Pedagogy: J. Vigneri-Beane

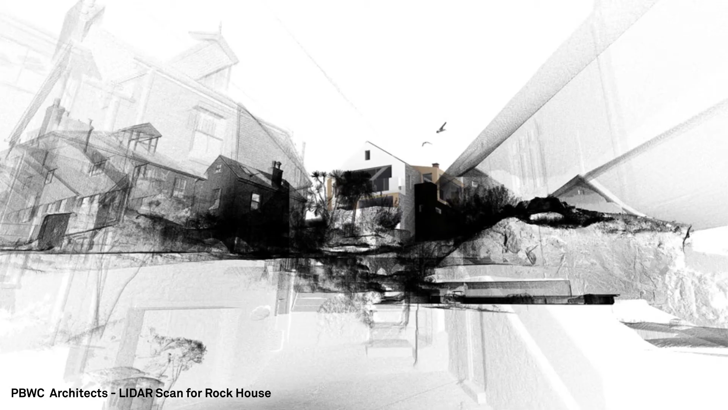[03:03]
photogrammetry and lidar scanning have recently emerged as contemporary technologies that architects have begun to use to capture extraordinary contextual detail in point clouds and color mapping.
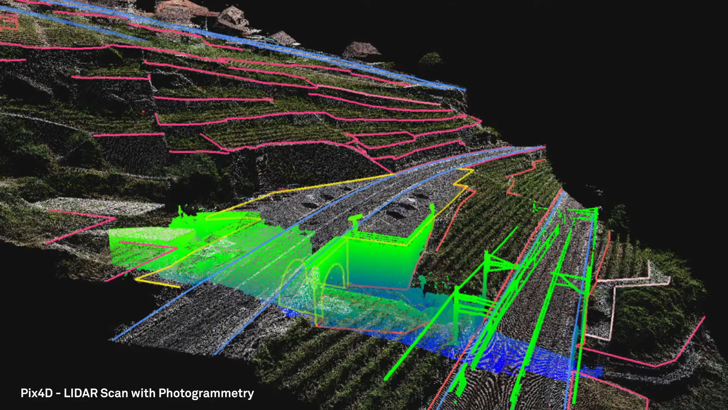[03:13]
As illuminating as this technology is, it tends to reinforce architecture's physical and visual formulation of site and context through point cloud modeling
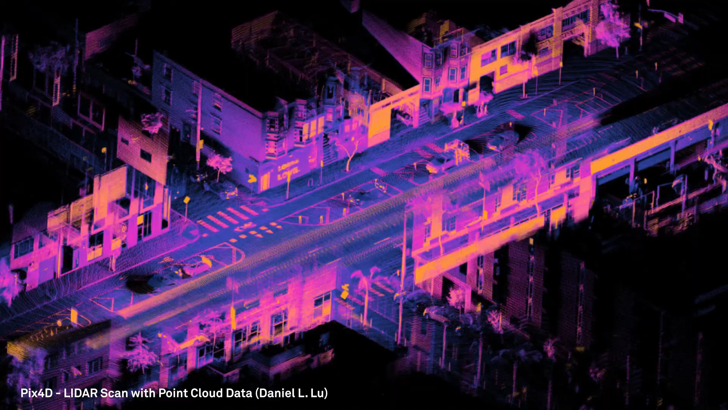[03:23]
of captured surface articulation and true color image data. False color may also be used to draw out non-photoreal readings of sites and contexts for the purposes of legibility or analysis.
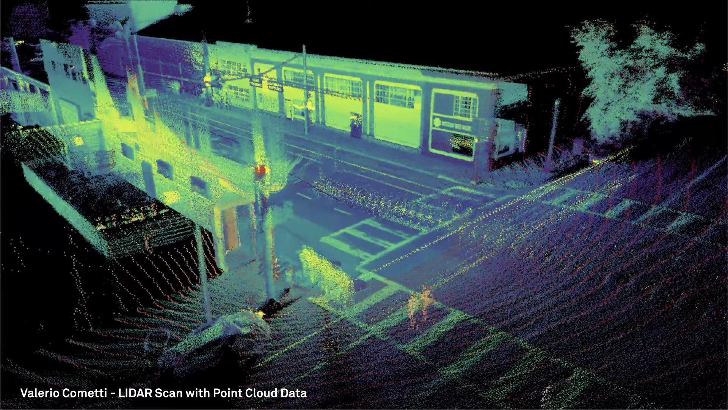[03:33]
The high-resolution capture of site and context with high-population point and color models produces a kind of reality capture at